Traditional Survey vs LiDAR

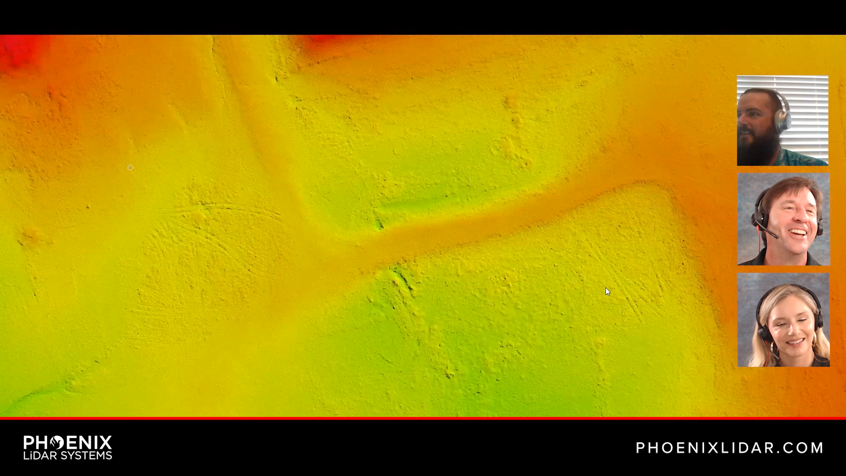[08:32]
Uh, so this is, this is the, uh, the completed data, uh, for the entire site, uh, overlaid on the aerial. Nice.
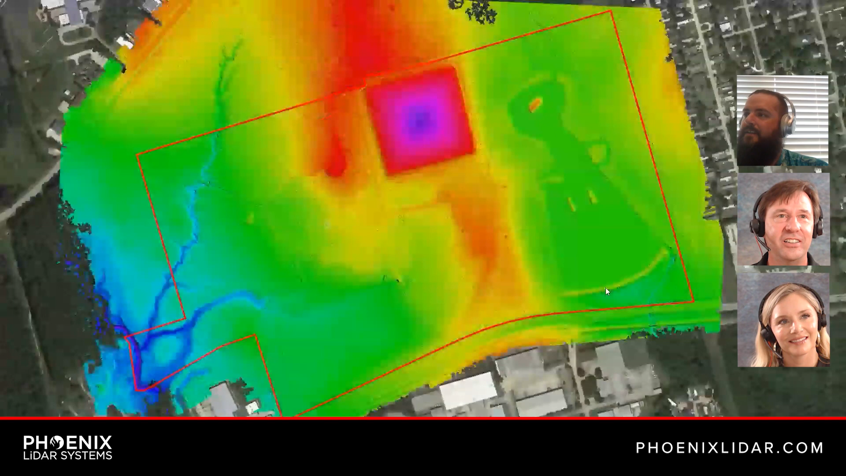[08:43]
Uh, so you can see the, the area that's in the purple and magenta up there. Uh, that was the highest point on the site. And then going down to the blue and it starts going back into purple then again, uh, cause it cycles through colors. Uh, that's the lowest point on the site.
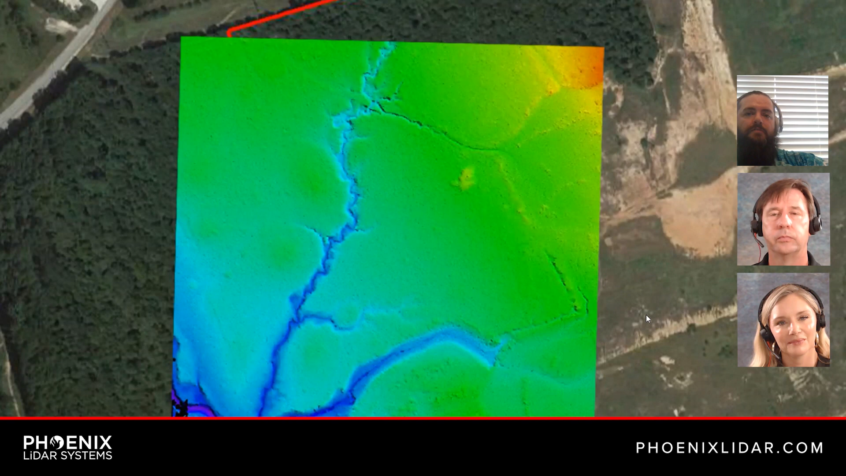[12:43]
superior is it's, it's, there's nothing subjective about it. Um, um, it's just shooting out points and then getting the information back. Whereas previously with a traditional terrestrial crew, I may, I may go look at a point and say, okay, this looks like the top of bank of the ditch to me. And then someone could come behind me and look and their top of bank is a foot to the left or foot to the right or, or, you know, further than that. And so it's up for interpretation. Whereas with LiDAR, there's no interpretation.
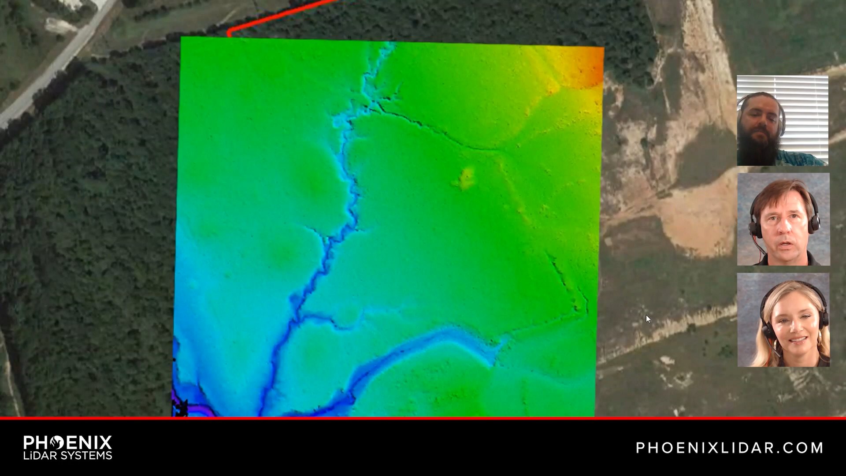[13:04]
It's, it's spraying out all these points and it's coming back. And so it's up for interpretation. Whereas with LiDAR, there's no interpretation.